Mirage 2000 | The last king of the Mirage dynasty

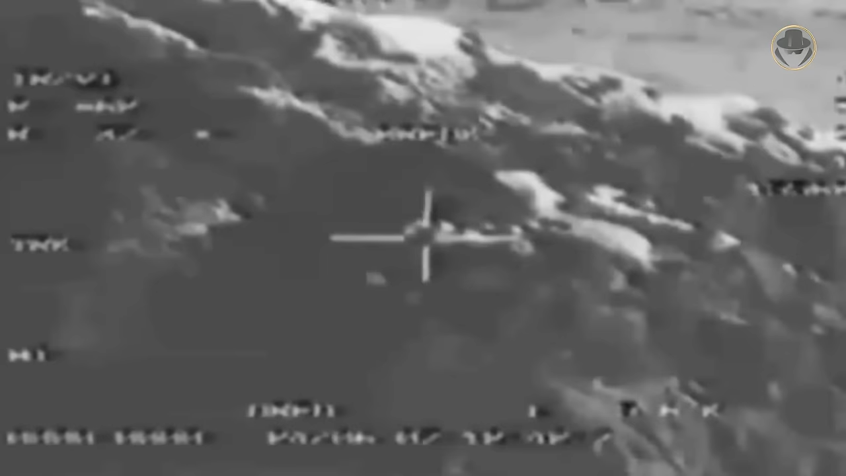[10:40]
They performed well over the Himalayas and destroyed the Pakistani command bunkers with laser-guided bombs on many occasions.